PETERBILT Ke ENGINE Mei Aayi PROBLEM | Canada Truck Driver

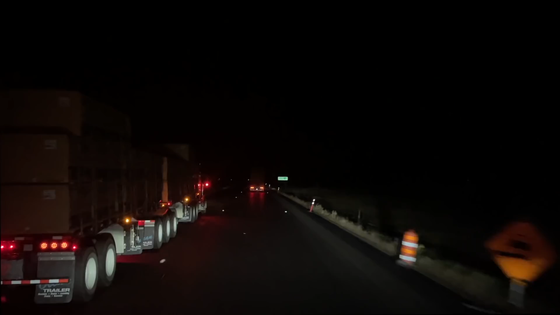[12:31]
क्या बात है, मजा आ गया यार, ऐसा लगता है जैसे बहुत हैवी ट्राला, बड़ा बड़ा ट्राला जा रहा है।